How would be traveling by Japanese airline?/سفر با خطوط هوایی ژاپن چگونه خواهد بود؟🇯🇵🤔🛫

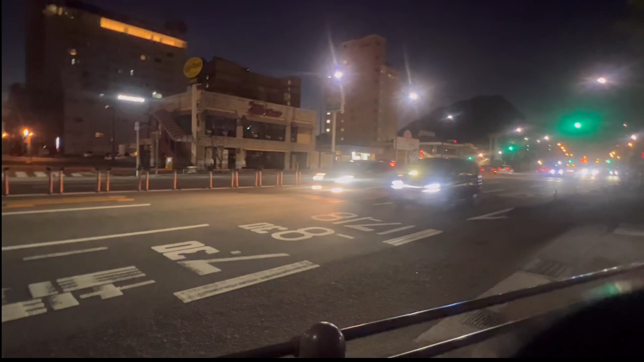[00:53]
اینجا که میبینید ایستگاه بس کیتاهاما در شهر بیپو است. هوا بسیار سرد بود و ما همه منتظر بودیم تا بس بیایه و تمام مسافرها را از ایستگاه بس گرفته به میدان هوایی اویتا انتقال بده.